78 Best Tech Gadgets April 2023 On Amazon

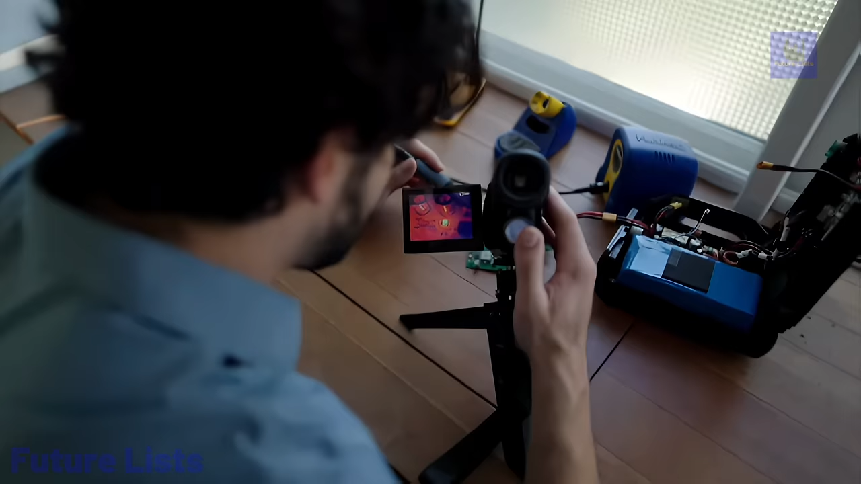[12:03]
See remarkable detail with up to 220
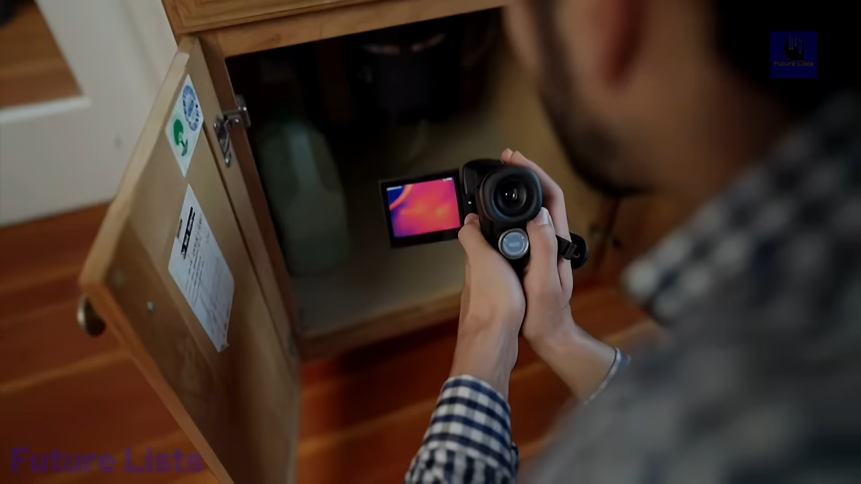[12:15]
With a temperature range from minus 40 degrees Celsius to 330 degrees Celsius,